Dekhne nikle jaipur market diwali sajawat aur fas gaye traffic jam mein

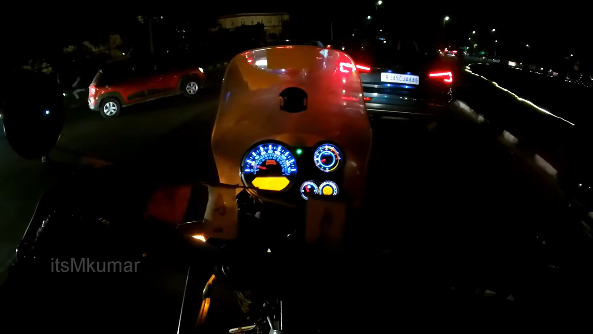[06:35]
और विधानसभा से होते हुए हम कोशिश करेंगे जेलन मार्ग पर पहुँचने की। उससे पहले एक झलक अगर हो जाती तो हम अल्बर्ट हॉल की ले लेते।
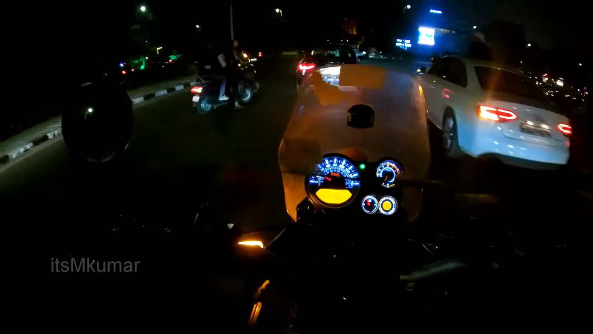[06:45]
ओके, विधानसभा को यहाँ पे बिल्कुल भी नहीं सजाया गया है, सामने मेरे को दिख रही है बिल्कुल भी वहाँ पे सजावट नहीं है,
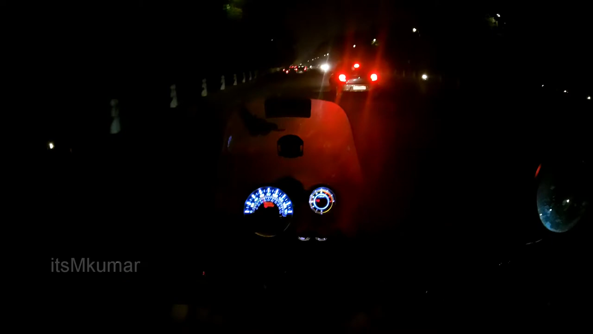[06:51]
तो विधानसभा पे यहाँ पे सजावट नील। तो अभी हम यहाँ पे ये है रामबाग चौराहा, और रामबाग चौराहे पे कुछ इस टाइप सा है।
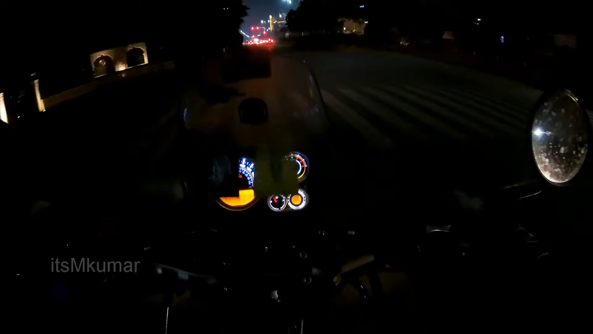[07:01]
टोंक रोड पे वैसे काफ़ी बढ़िया सजावट होती है, लेकिन टोंक रोड पे समस्या ये है कि ट्रैफिक बहुत ही ज़्यादा मिलता है। तो यहाँ पे एक बार देख लेते हैं माहौल क्या चल रहा है, फिर उसके अकॉर्डिंग हम निकलेंगे, या तो सीधा चलते हैं वहाँ बिरला मंदिर की ओर,
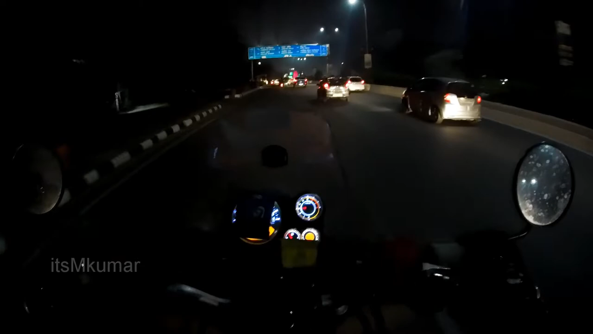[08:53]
एक्चुअली मैं भी क्या जयपुर छोड़ रहा हूँ और जा रहा हूँ बाहर, तो सोचा एक बार आखिरी बार देख चलते हैं यार, पता नहीं फिर मतलब जयपुर में। और रो रो रो बच्चे भिड़ गए।
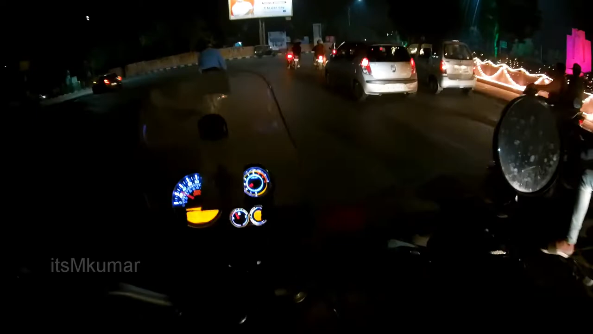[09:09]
एक छोटी सी समस्या और है यार, होली दिवाली पे जो यूथ है वो तो पीने पीने का काम तो करते ही हैं। अब ये देखो, ये देखो लेफ्ट से बिल्कुल काटने की कोशिश चल रही है यहाँ, आई डोंट नो व्हाट। ओहो, यहाँ पे रेस शुरू हो गई है। ओहो, ये क्या चल रहा है वो,
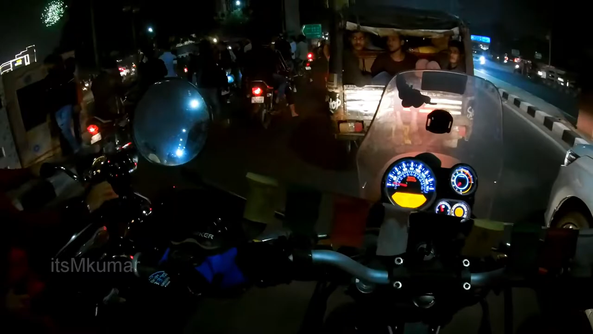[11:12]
और WTP पे आप देखिए भाई साहब, यहाँ पे जो अभी मौसम है काफ़ी बढ़िया चल रहा है बहुत ही, और यहाँ पे इसकी जो सजावट है वो भी ठीक ठाक करी हुई है, अच्छी लग रही है। सो हो वाह वाह, माहौल बढ़िया है।